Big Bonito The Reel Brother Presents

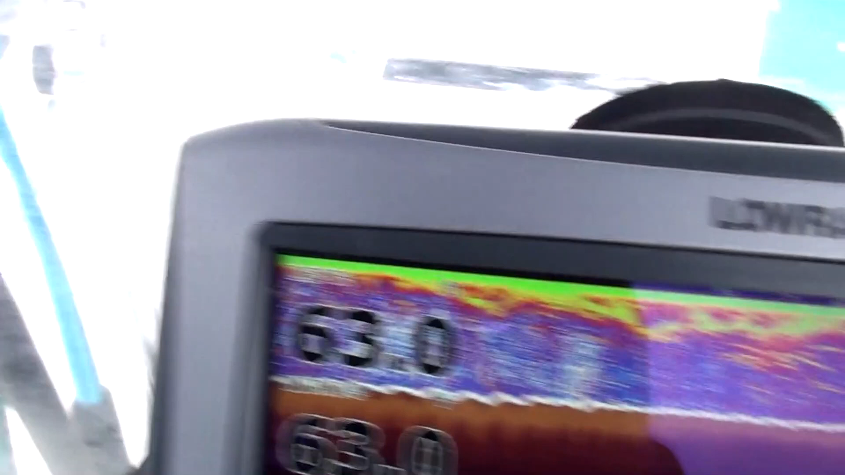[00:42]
Just nothing going on, but I want to show you this red crab. Look at this.